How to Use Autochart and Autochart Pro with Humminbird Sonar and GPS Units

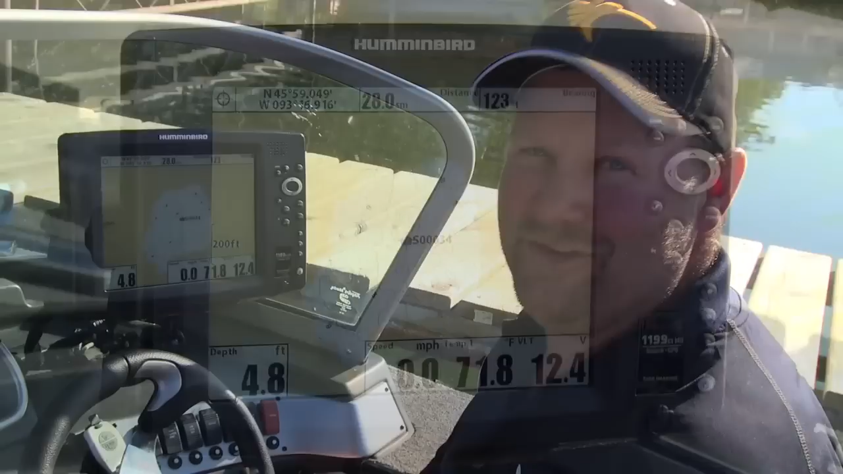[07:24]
On screen: depth 4.8 ft
I'm going to go back out there fishing this evening, and I'll bet you I'm going to catch more than I normally would, because I know exactly how to fish this now.
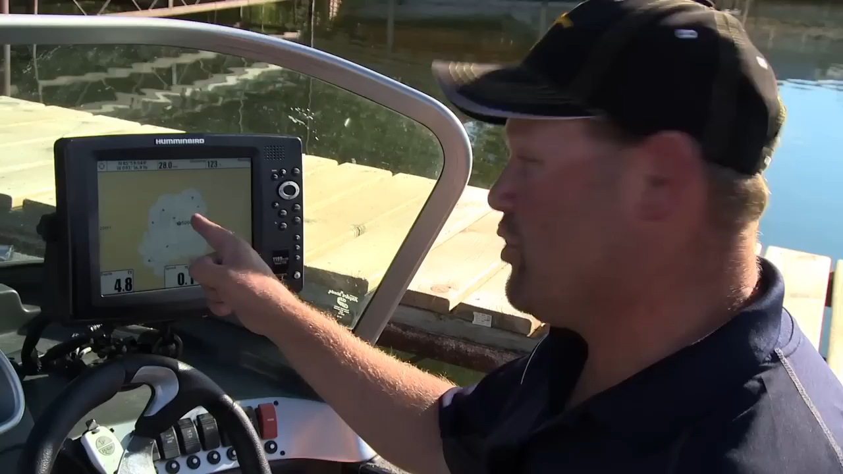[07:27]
I know where all the sweet little spots are. I know where all the dips and turns are, and those are things that the old maps couldn't show me.